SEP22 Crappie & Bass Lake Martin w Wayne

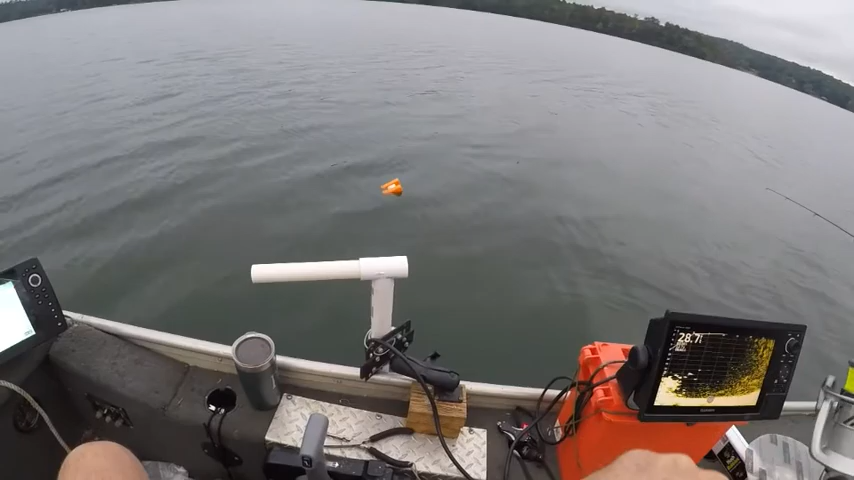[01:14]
yeah he may keep I don't know we'll see all right what a mess of fish down there we look at him coming up there to you see that swim right up there like he was gonna eat my minnow look at all the fish